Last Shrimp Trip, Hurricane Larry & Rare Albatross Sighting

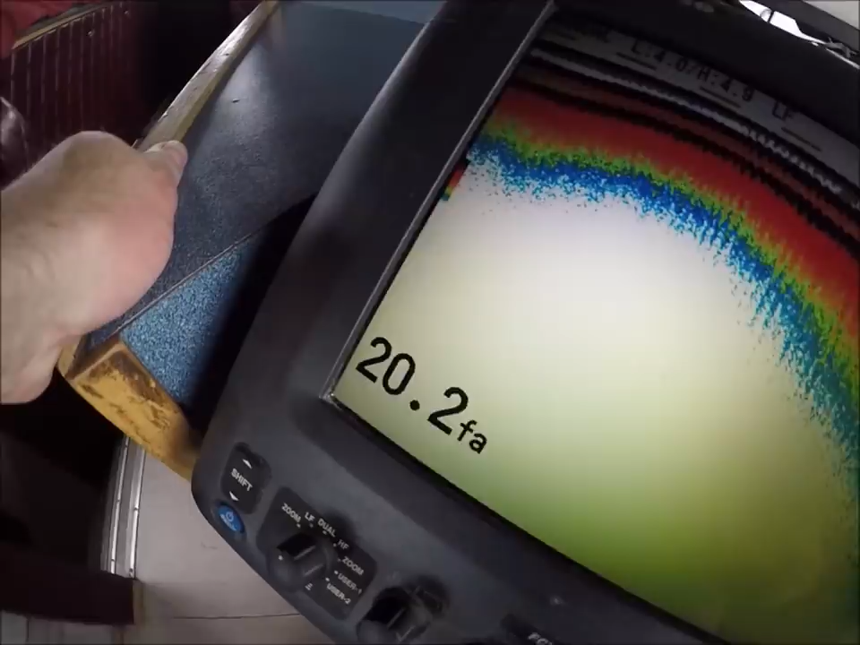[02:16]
On screen: depth 20.2 fa
that's a nice fish too boy nice fish 20.2 fed him uh-huh uh-huh